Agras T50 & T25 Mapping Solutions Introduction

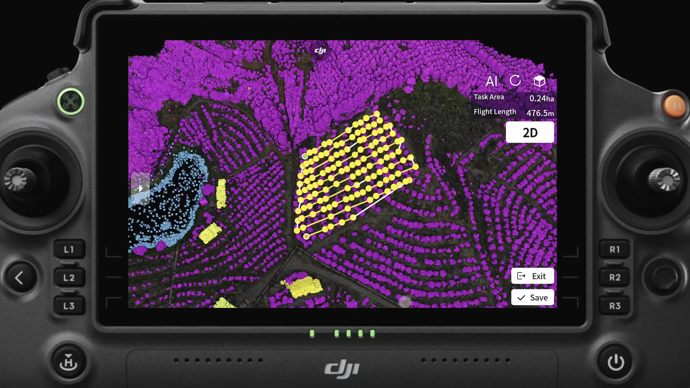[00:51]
These paths are then sent to the drone for accurate navigation.
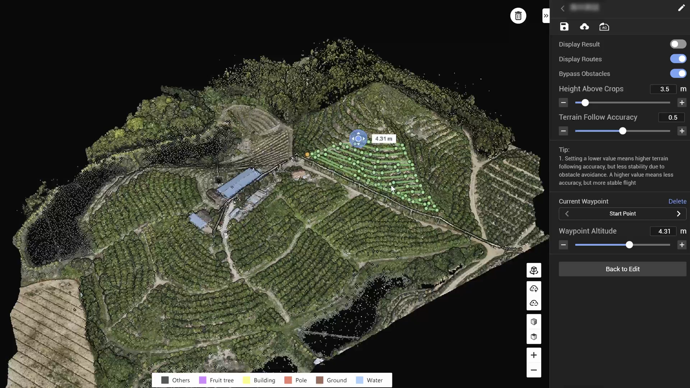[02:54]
Together with DJI Terra, or DJI Smart Farm Web, you can quickly generate maps and flight routes,
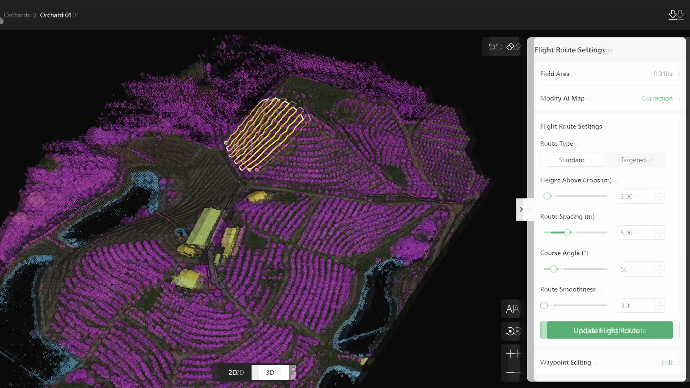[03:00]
and then synchronize them to the Agris T50 or DJI Agriculture Cloud. We hope this introduction to mapping with the Agris T50 and T25 has been helpful.